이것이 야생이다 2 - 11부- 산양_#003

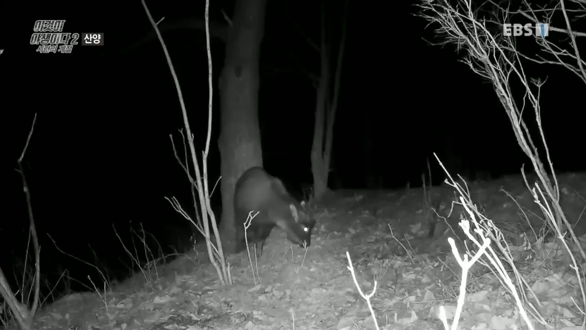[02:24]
지금 먹이활동을 하고 있어요. 그래서 해뜨기 전이니까 바로 전에 네.
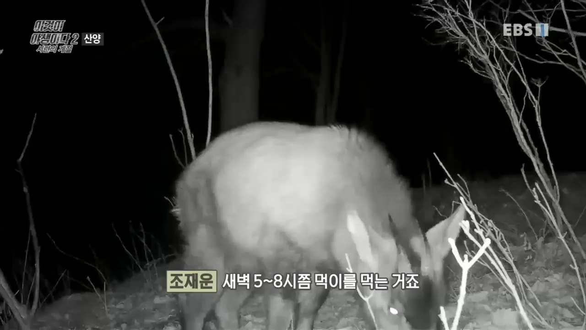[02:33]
5시에서 지금 한 7시, 8시 이렇게 사람들 먹이활동을 하고 있어요. 여기서 찍힌다고 했잖아요.
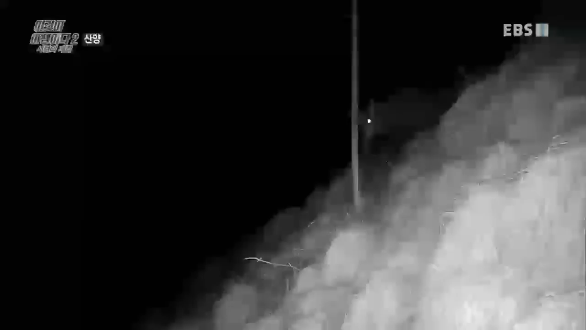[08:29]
사냥 한 마리가 나무에 뿔질을 합니다. 얼마나 앞뒤로 열심히 하는지